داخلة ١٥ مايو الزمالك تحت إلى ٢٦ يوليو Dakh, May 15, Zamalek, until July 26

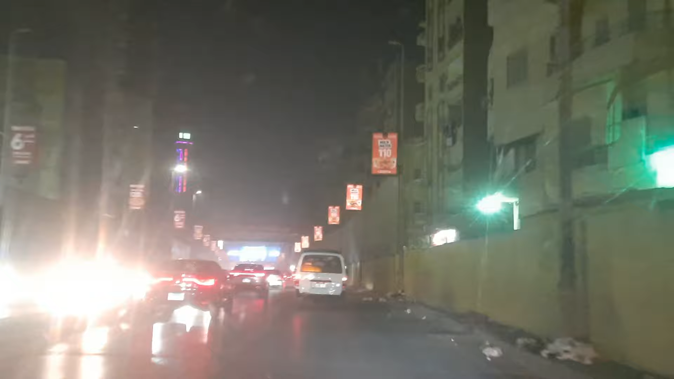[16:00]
اسكنديناء الصحراوي كنت هتنزل نازلة احمد عرابي بقى اللي احنا قابلناها على 15 مايلا تنزل احمد عرابي وتركب الدائري وتيجي من على الدائري تنزل النازلة اللي قدام ينزلك تاني على ايه على المحور تكمل بقى ايه لان المحور قدام واسع كدا وفي الاتجاهين كل الاتجاه
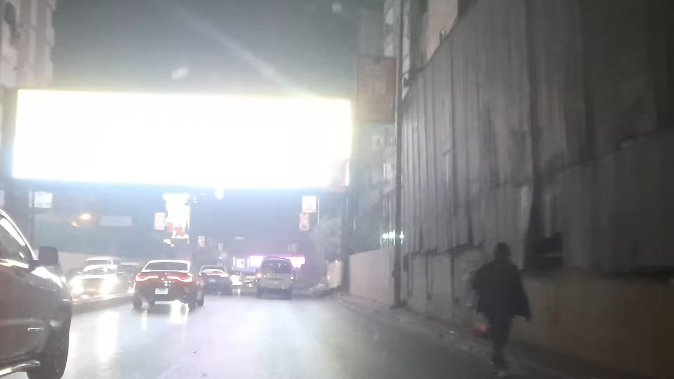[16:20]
ست سبع حرارات لان في زي ما حضراتكم شايفين النهاردة النهاردة الجمعة بصوا الكسافة عاملة ازاي الناحية التانية ودي كده ايه دي كده تعتبر فاضية وانا برضو احيانا بتحصل كسافات
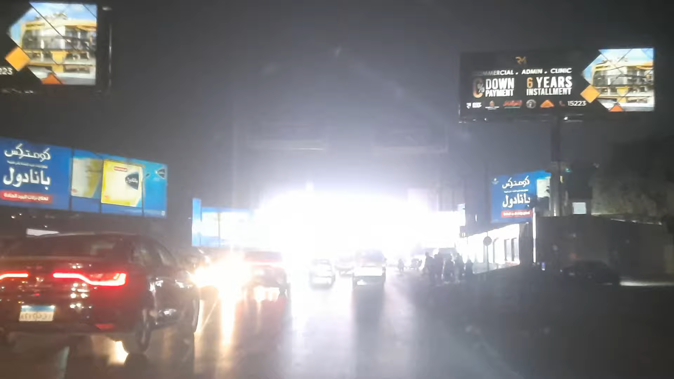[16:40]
اه دي تقطع الدائري اهو جماعة كنا شرحنا قبل كده برضو النازلة الاولانية الاولانية راح دائري السلام والتجاه
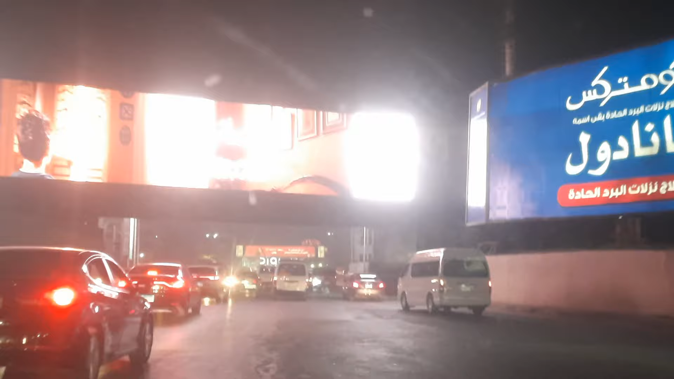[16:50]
السلام والمرج والحاجات دي